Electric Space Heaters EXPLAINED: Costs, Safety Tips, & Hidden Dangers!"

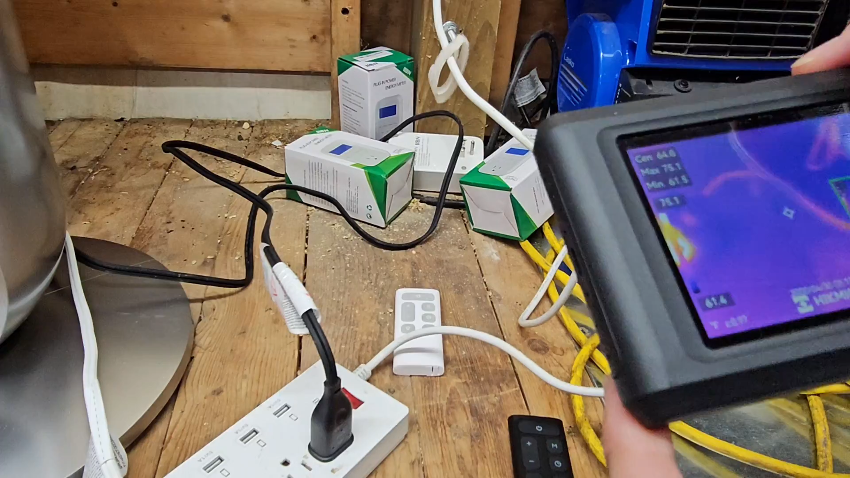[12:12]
Ooh, core is getting hot. And look what just happened.
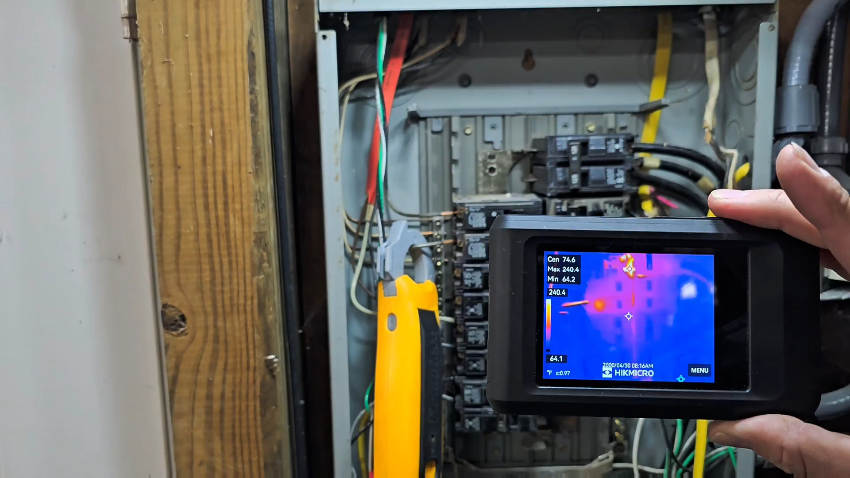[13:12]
We've got heat on that wire. And we've got heat on that breaker. Oh, and I think I just saw 124 degrees. Look right here. It's over 100 degrees.
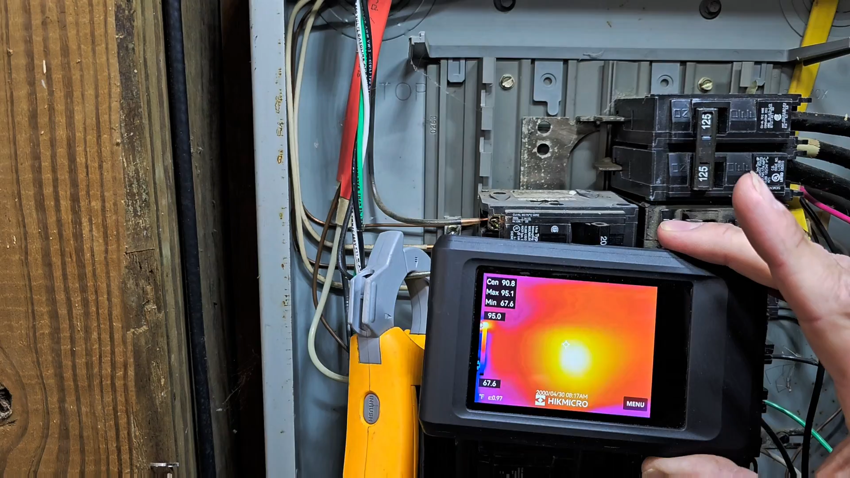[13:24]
So this is dangerous. Because that breaker is not tripping. And what if it just keeps heating up and heating up and heating up. And then that wire just burns in half.
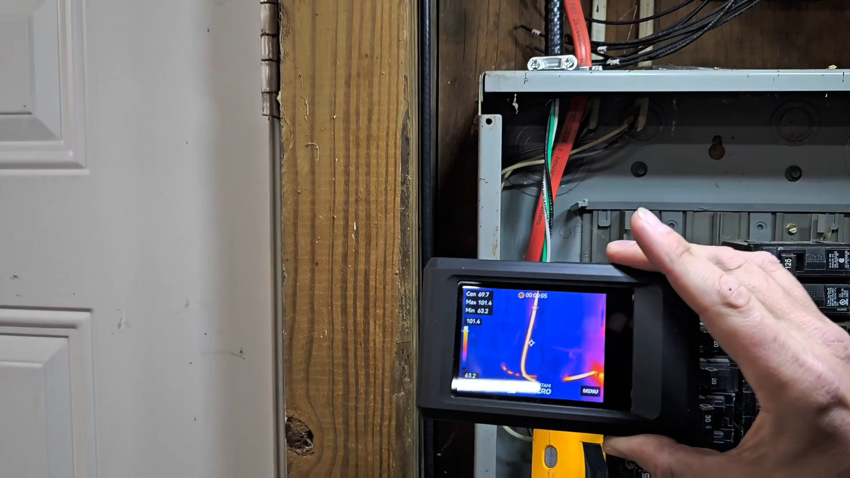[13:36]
Look. The wire even going out of the box is hot. Wow.
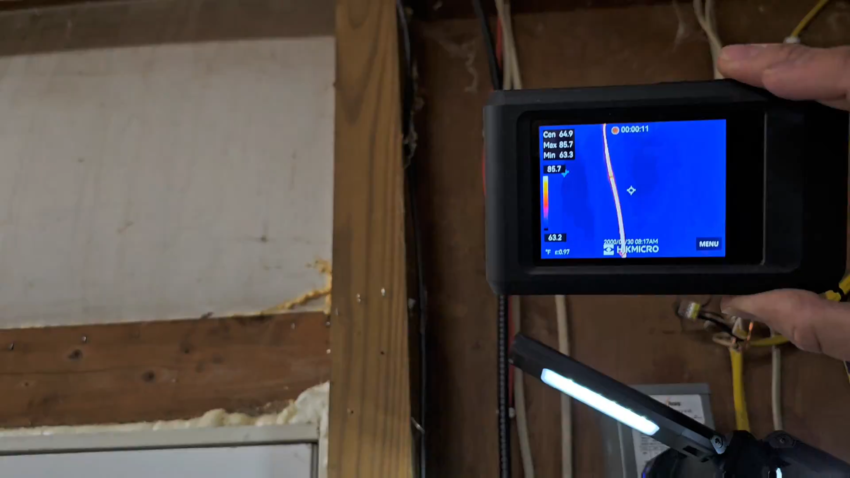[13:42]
That's not good. Alright. So right after I pushed the stop button on the camera.